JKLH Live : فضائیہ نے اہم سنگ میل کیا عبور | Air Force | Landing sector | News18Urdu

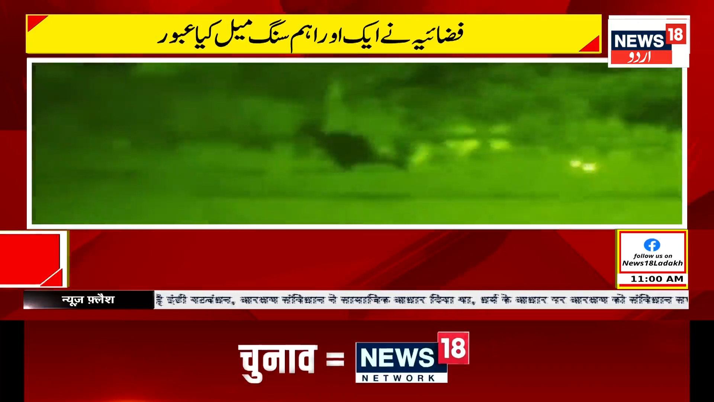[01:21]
جو کابیابی کی جو شرنکھل ہے اس میں یہ ایک کتنا بڑا ایڈیشن ہے مثال جس طریقے کا لینڈنگ کیا گیا ہے وہ اپنے آپ نے بہت ہی زیادہ جکل لینڈنگ ہوتی ہے کیونکہ رات کے ٹائم